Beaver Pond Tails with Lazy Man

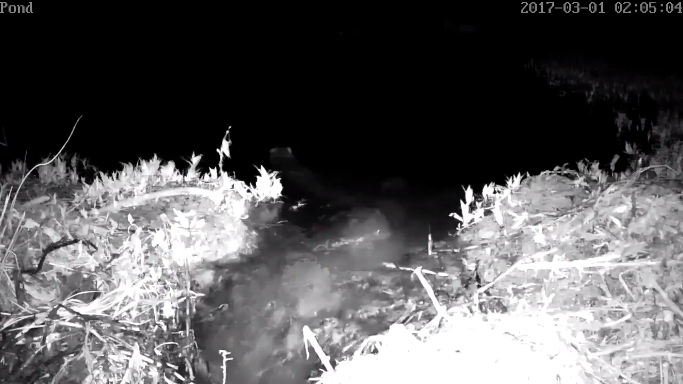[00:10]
He's got a weird accent. I don't. He's got a natural talent for this kind of thing. Well, okay, here's Buford, busy beaver. He thinks he's a union member, state employee. He works pretty efficiently while he's working, but he works for an hour and takes an hour off. And then works for half an hour and takes 2 hours off. I guess it's a good thing. If he and the other beavers put in 40 hours a week, they'd flood the world in a month and there wouldn't be a tree left standing.
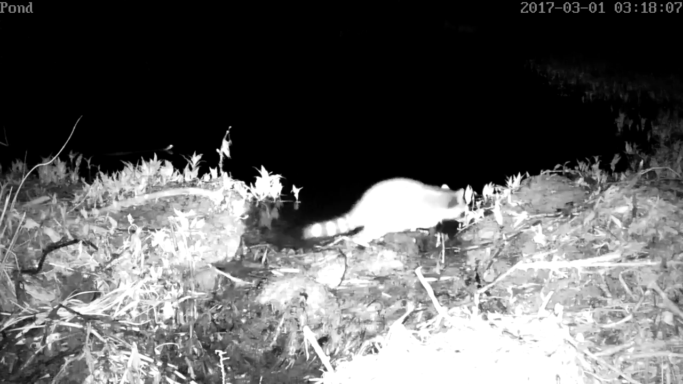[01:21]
It's past 3 a.m. and time for good girls like me to go home. Now, hey, are you following me? Dude, I stepped on you in the dark. That was not a come-on. I was a flirt. Seriously, you are freaking me out. And Buford returns from his union break, mostly just to be seen. Nothing to do here till next shift. Quitting time. And when the sun comes up, we get to meet Larry Loggerhead.